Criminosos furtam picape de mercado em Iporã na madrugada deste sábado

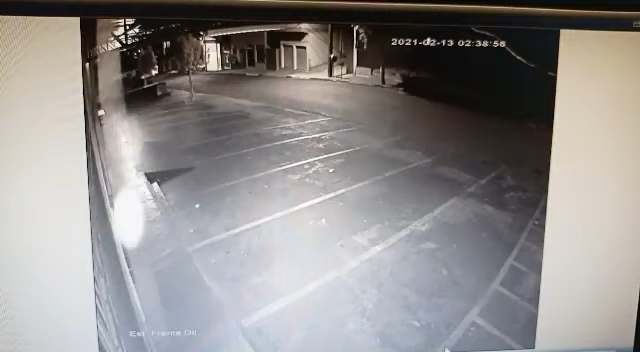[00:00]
Aí eles tentam arrombar ali, ó. Aí não passa um carro, eles desistem, ó. Eles viram o carro e saíram fora.